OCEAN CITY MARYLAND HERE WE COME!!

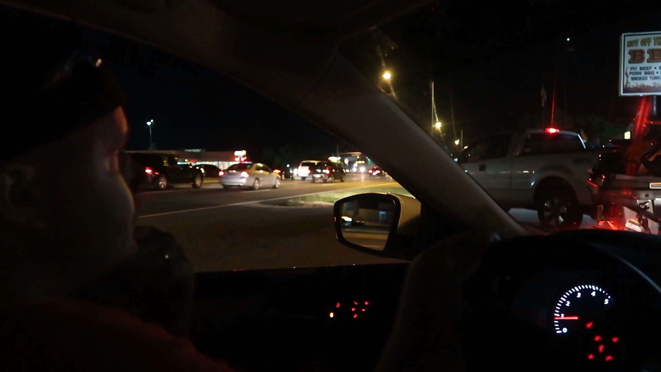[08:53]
This is the McDonald's in Easton. Call his ass! No Zach? I don't know. I didn't see him over there.